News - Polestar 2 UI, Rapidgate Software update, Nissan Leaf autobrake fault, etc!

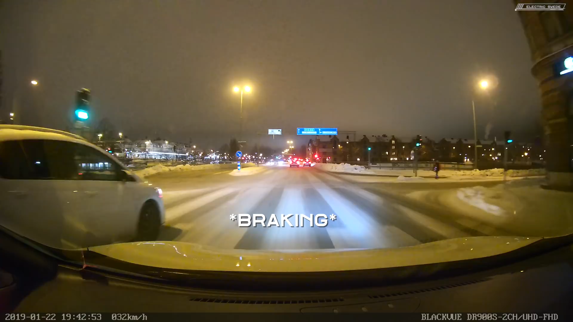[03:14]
uh, yeah, it's, it's really frustrating, as you can see here, I was almost, uh, at the intersection with the other car,